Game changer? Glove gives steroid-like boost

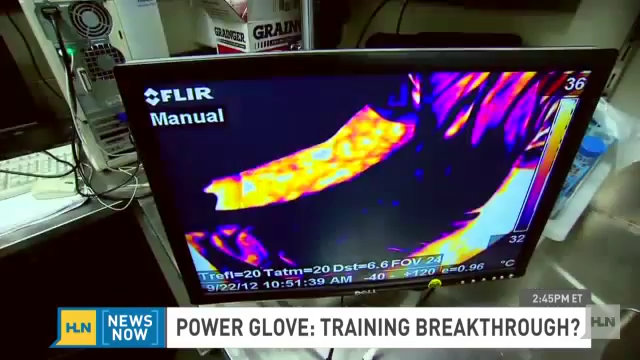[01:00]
The dark is the effect of cooling. But once they put it through some test runs, they found some surprising results.